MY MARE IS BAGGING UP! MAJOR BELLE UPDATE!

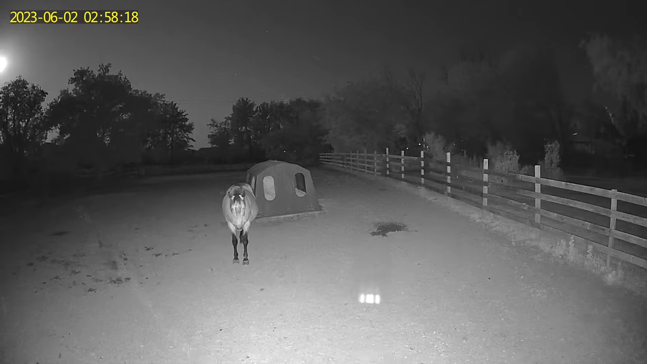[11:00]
So literally, this is the first night having cameras, right? I'm checking them like every hour or so. And then at 3 a.m. basically, I see this. She's like standing there, and then it looks like literally a dead foal on the ground. Like there's nothing else around.
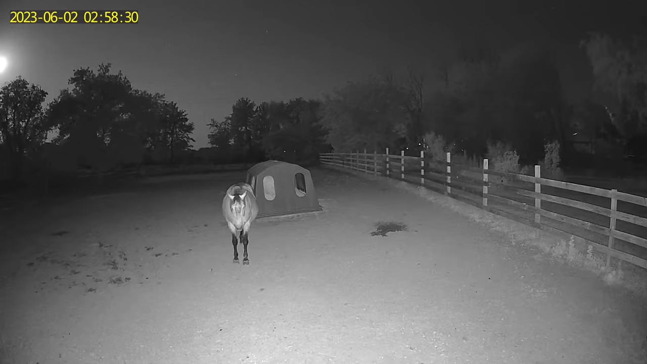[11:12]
It's a dark shadow, and literally it's 3 a.m. Like, you know, it's not like perfectly clear. I have tired eyes. So I absolutely freaking panic, thinking that she literally like lost her foal because she's like standing sort of nearby. So I freak out. I get out of bed and I run to the paddock, preparing myself for the absolute worst. And then I get out there and it's literally a pee spot. Like, you can't tell me that that does not look like what I thought it was just based off the camera footage.